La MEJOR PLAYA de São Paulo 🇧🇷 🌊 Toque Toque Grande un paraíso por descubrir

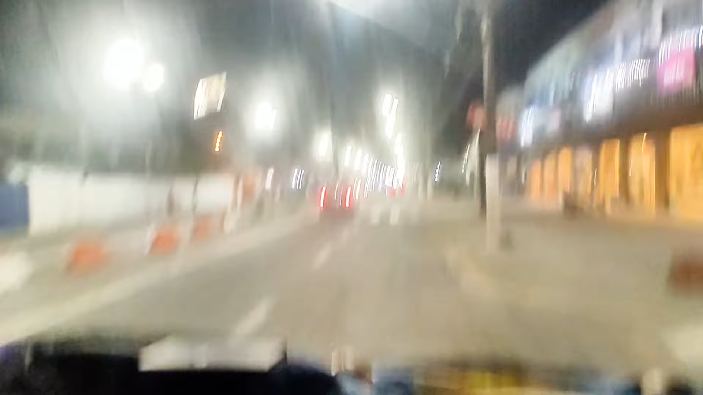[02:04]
Gente, nos vemos mañana porque ya se ven, amigo Febucho, que está re de noche, muchas luces. Así que hasta mañana. Buen día, buen día.